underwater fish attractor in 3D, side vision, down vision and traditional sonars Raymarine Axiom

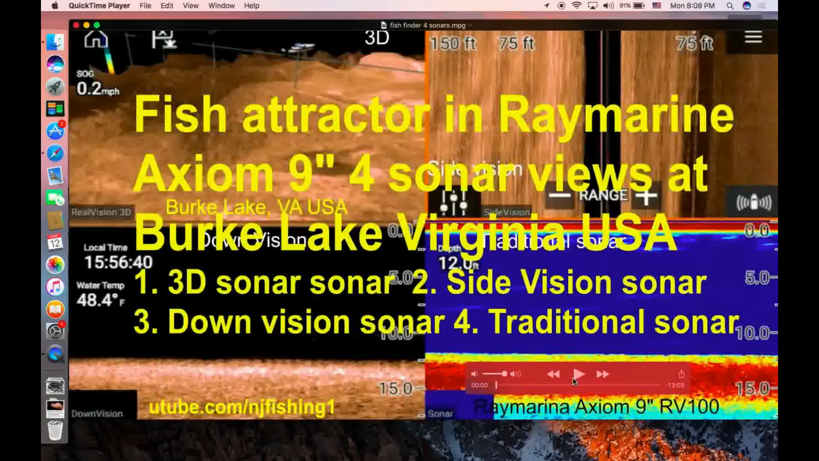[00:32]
On screen: water 48.4°F, speed 0.2 mph
is 3d sonar and then the second one is side vision sonar third one is down vision sonar the fourth one is traditional sonar you know what fish attractor underwater fish attractor look like so let's go let me move this out of the way maximize this and you can see like I put here Raymarine axiom 9 inch RV 100 transducer this is my YouTube
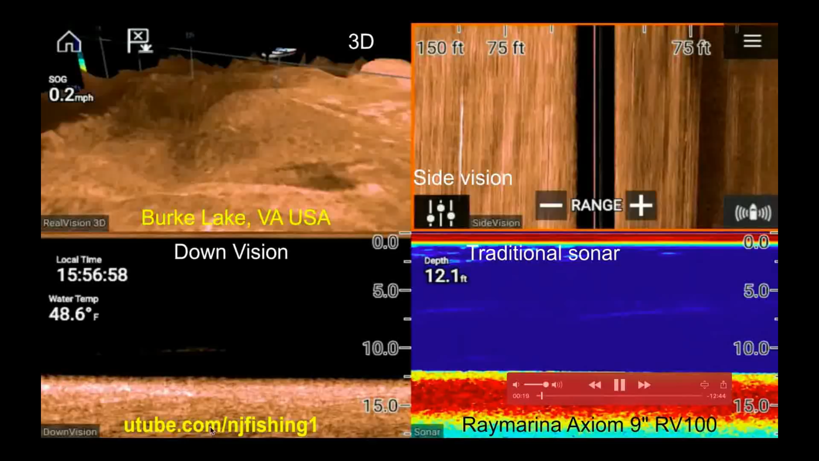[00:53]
On screen: depth 12.1 ft, water 48.6°F
channel name and this is a local time almost 4 o'clock in the afternoon the water temperature is 48 degrees the water depth is about 12.1
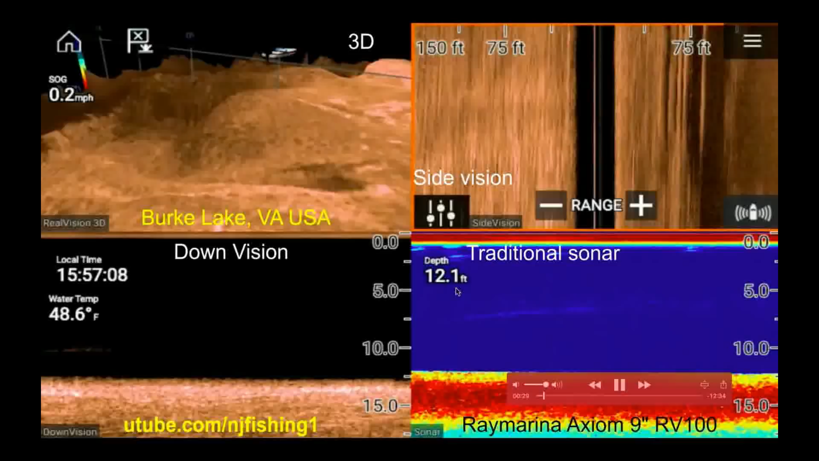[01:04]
On screen: depth 12.1 ft, water 48.6°F
feet when you go to set up the four screens on the same multifunction display of axiom you need to overlay the data
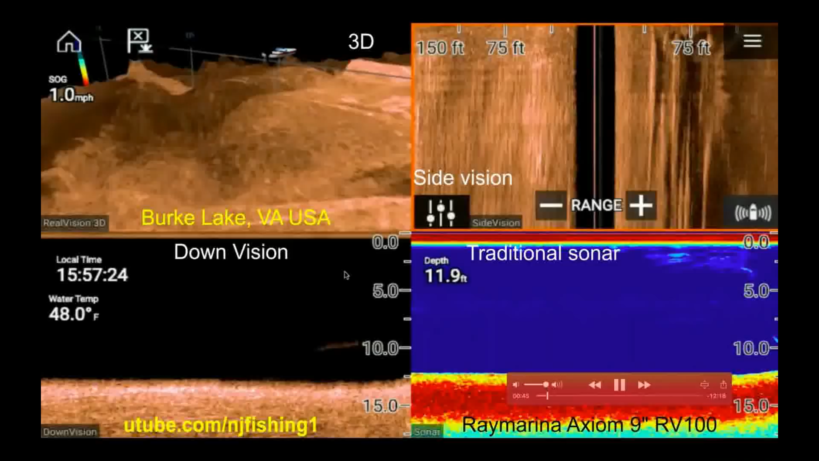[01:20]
On screen: depth 11.9 ft, water 48.0°F, speed 1.0 mph
you know so these time temperature speed over ground over here it's all overlaid and this is the fish attractor you can see the water started to get shallow let me move this out of the way and you can see a couple fish here and about 10 feet deep now and
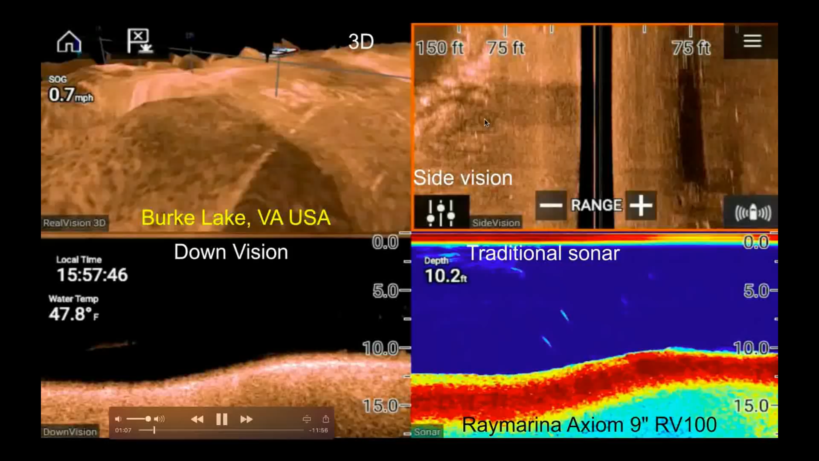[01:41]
On screen: depth 10.2 ft, water 47.8°F, speed 0.7 mph
some interesting thing here this is 3d this is my kayak and this is a real vision 3d speed over ground is 0.6 you can see some fish
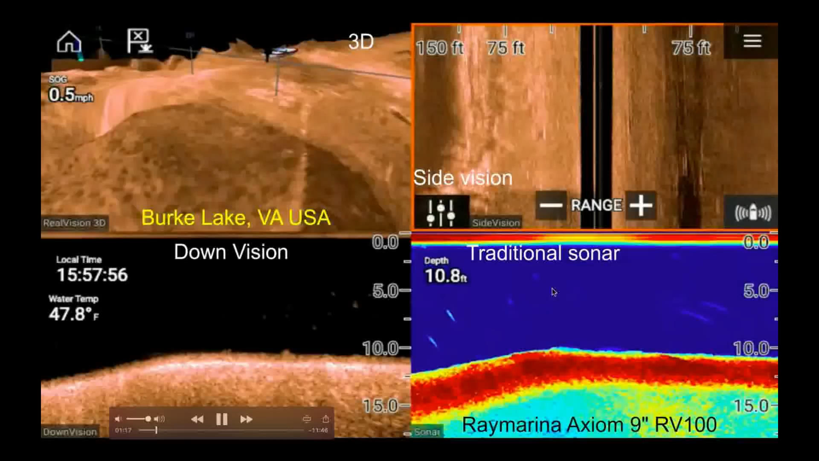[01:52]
On screen: depth 10.8 ft, water 47.8°F
under the traditional sonar down vision sonar the side vision sonar you know each sonar has different characteristics like the
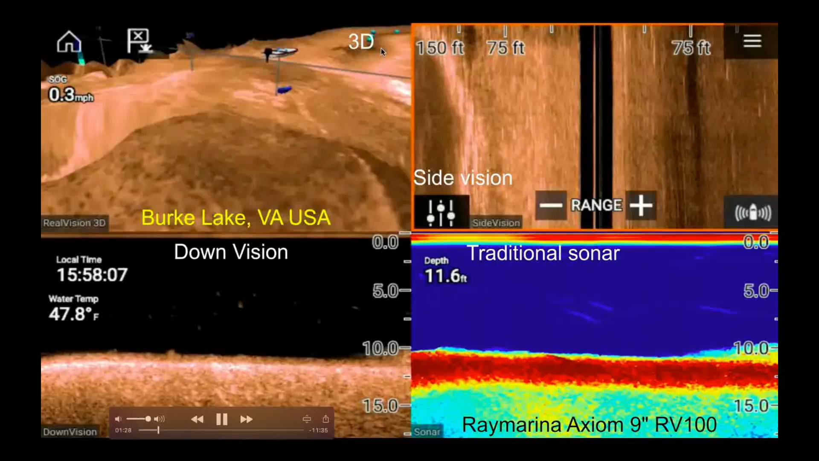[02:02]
On screen: depth 11.6 ft, water 47.8°F
3d sonar you can see a bunch of fish gathering around here and you can see the down vision also show they congregated at the bottom here
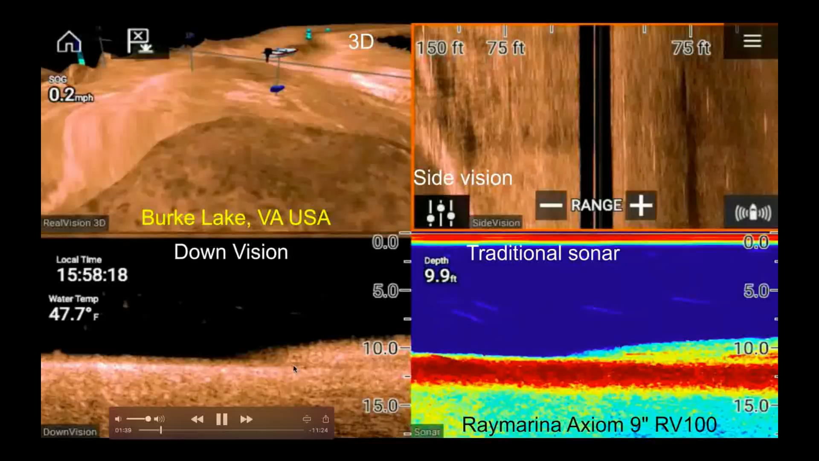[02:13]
On screen: depth 9.9 ft, water 47.7°F
you know and this is the traditional sonar you can see all the fish bundled or clustered together like here and the side vision sonar not so much and you can see this is a clump of fish bundle
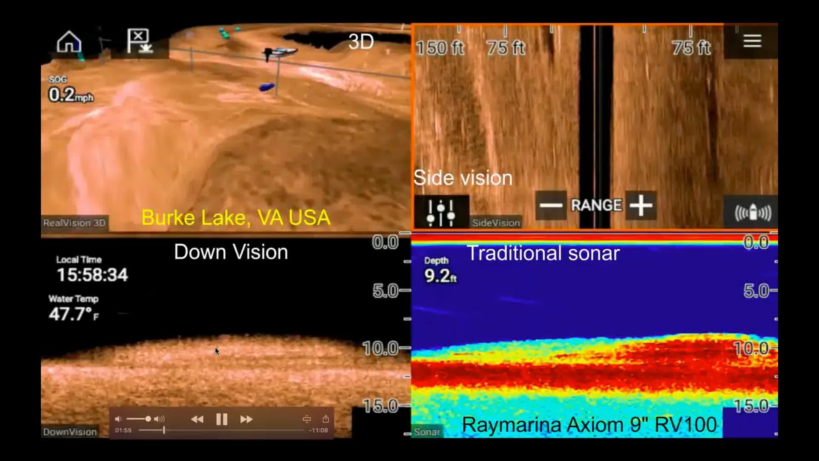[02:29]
On screen: depth 9.2 ft, water 47.7°F
together maybe catfish maybe see big clump of fish
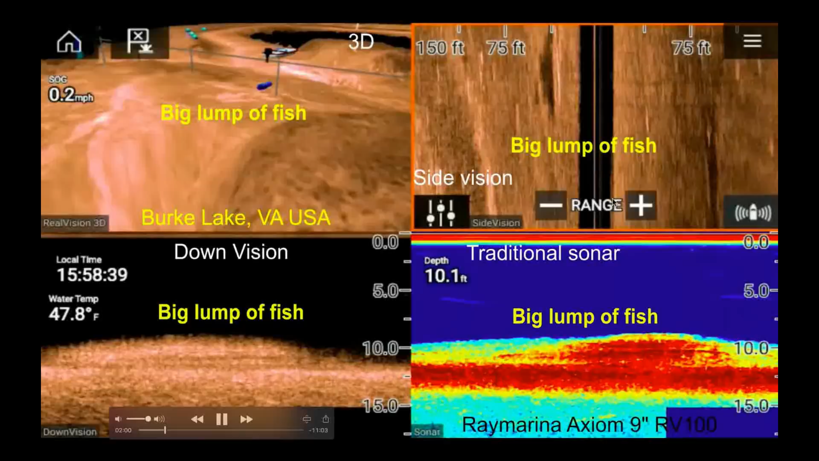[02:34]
On screen: depth 10.1 ft, water 47.8°F, speed 0.2 mph
maybe cap and you can see the 3d sonar is displaying and
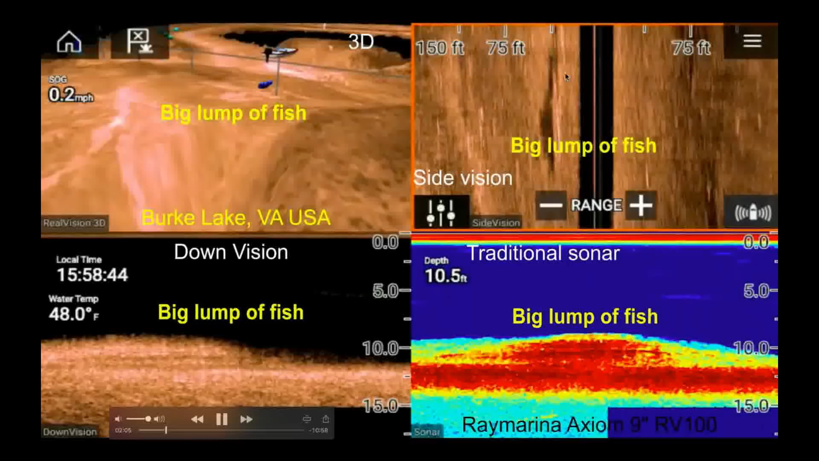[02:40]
On screen: depth 10.5 ft, water 48.0°F, speed 0.2 mph
this one is interesting at about 50 feet I don't know what this is maybe 30 40 feet but it's you know to the side not underneath the boat because the underline is the
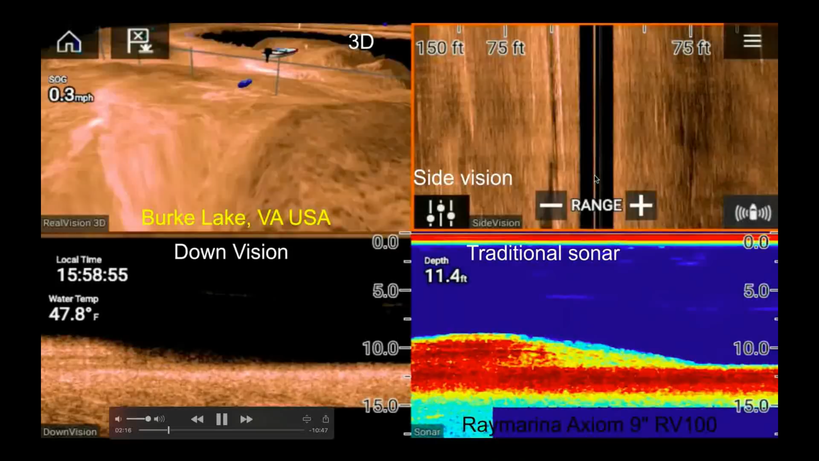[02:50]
On screen: depth 11.4 ft, water 47.8°F
surface of the lake you know so and this may be a log you know it's pretty big log pretty long you know about 50 feet away so you can see this is quite amazing here you know and the the the lump
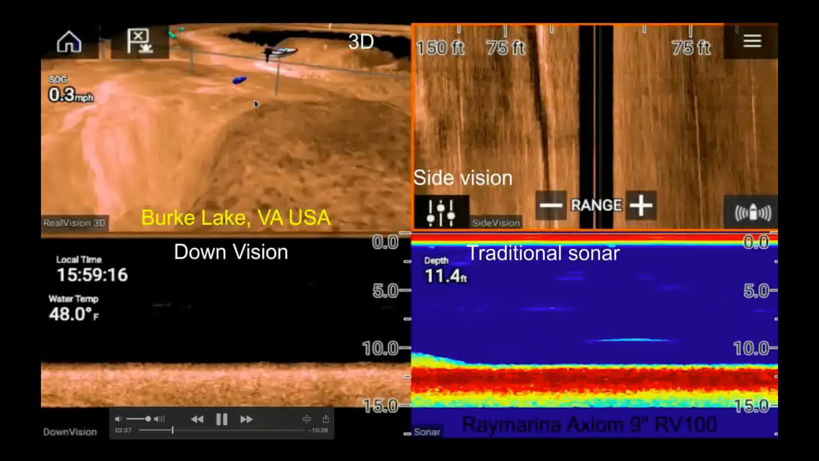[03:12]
On screen: depth 11.4 ft, water 48.0°F
of fish just passed so I'm but you can still see this thing here you know it's pretty impressive it's some kind of wall or some kind of tree trunk
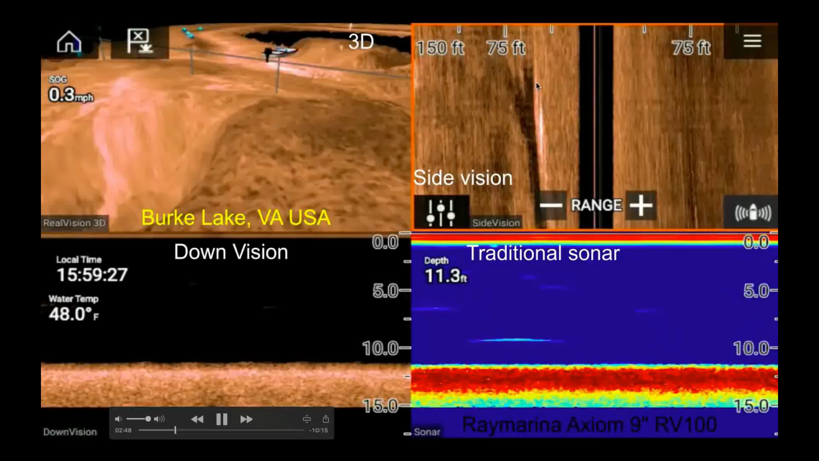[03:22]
On screen: depth 11.3 ft, water 48.0°F
huge one you can see the shadow next to it so this is side vision it's on the left inside so I'm you can see the 3d 3d sonar you can clearly see this is going down and this is a hump you know that is 11 feet you can also see
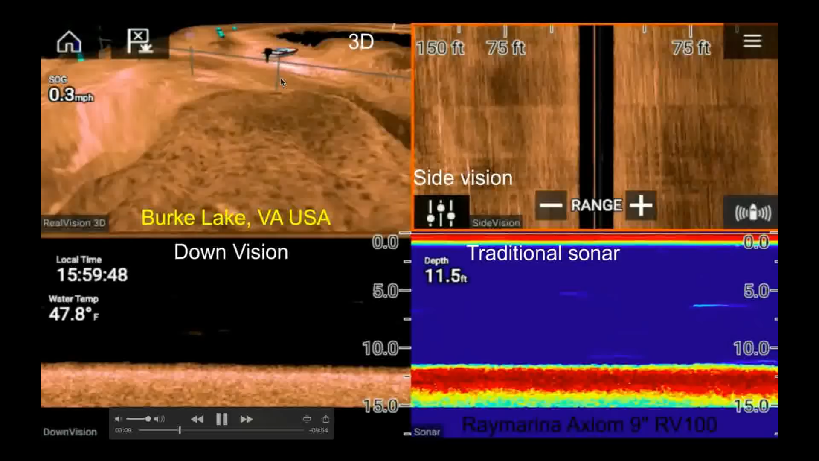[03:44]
On screen: depth 11.5 ft, water 47.8°F, speed 0.3 mph
my kayak I'm turning around of my kayak in this 3d view as you can see here you know and that's a that's a fish right there you know so I'm going back to the fish fire the fish attractor you know that's a that's a stick or something is sticking over the ground see over there there's something interesting over there on the side 75
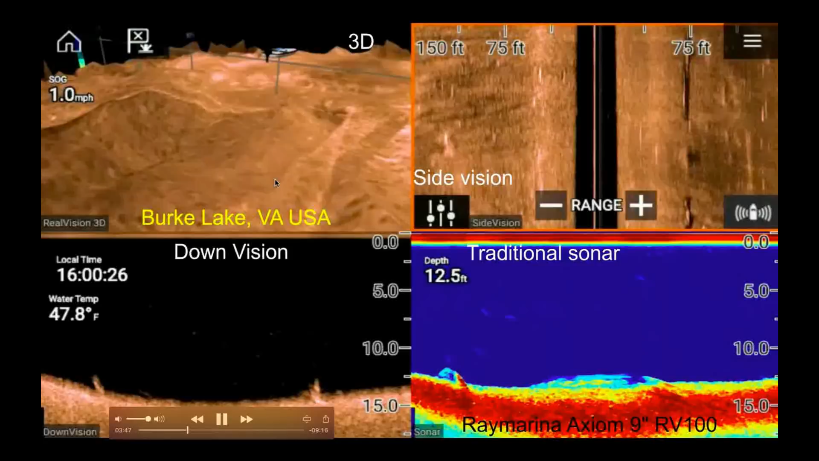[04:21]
On screen: depth 12.5 ft, water 47.8°F
feet away there you go some fish over there nothing on the side finder nothing on the 3d down vision is showing something there is a fish a bunch of fish right there you know but not so much on the 3d so maybe that's not a fish you can see something over here something over here you know kind of a lot of tree trunk at the bottom of the lake see that that one this
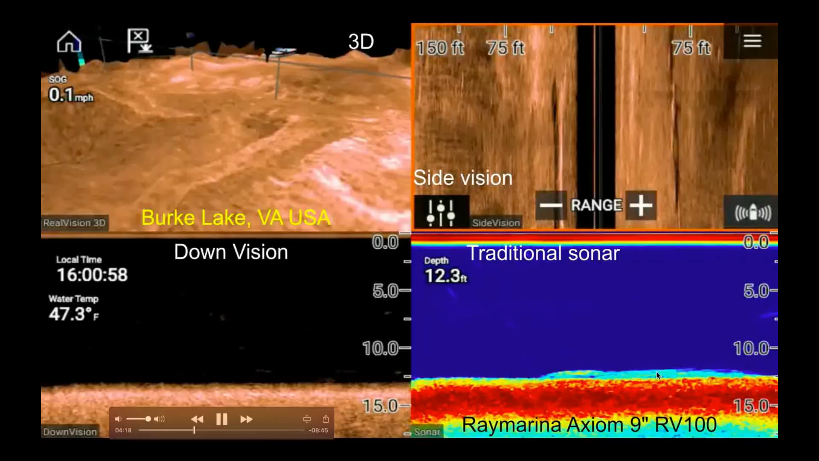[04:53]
On screen: depth 12.3 ft, water 47.3°F
is another big lump of fish but the 3d is not showing anything so maybe not maybe just some bottom bottom structure over there not